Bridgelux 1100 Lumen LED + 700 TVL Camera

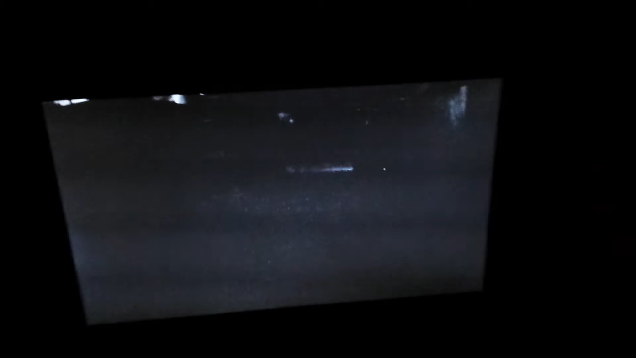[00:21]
You can't see much. Okay, so this is going to be with the light on.